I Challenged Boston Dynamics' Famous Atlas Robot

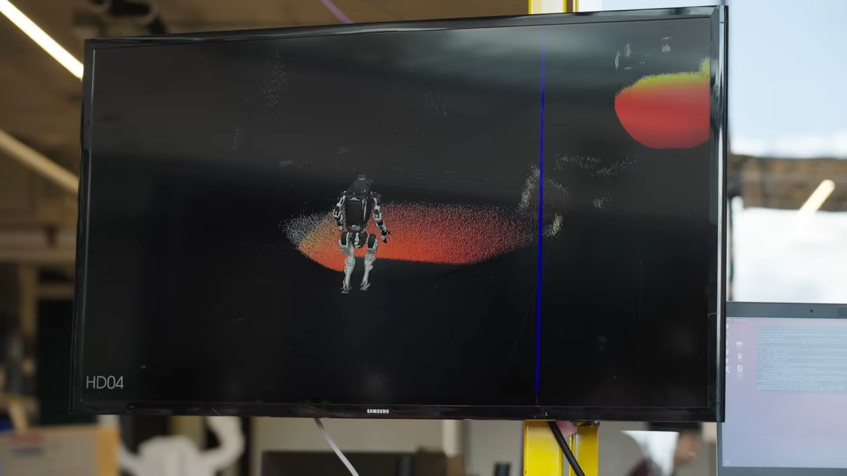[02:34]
And this is what the world looks like to it. Atlas's brain, though, is not in its head. It's in its chest. Atlas has three computers inside of its torso,